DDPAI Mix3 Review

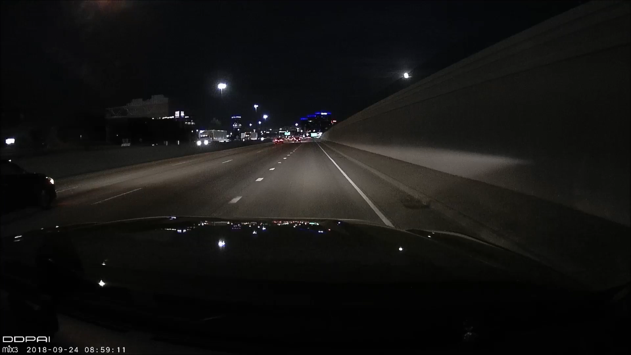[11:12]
The bitrate, again, is pretty low, but that was a problem that I sort of complained about in my review for the other DDPI, the Mini 2, I believe it was, that I reviewed. And so, yeah, I did complain a little bit that the video quality was okay, but the bitrate was a little too low. So, in fast motion, it starts to look pixelated. And I would say that is the biggest problem with this camera's video quality, again.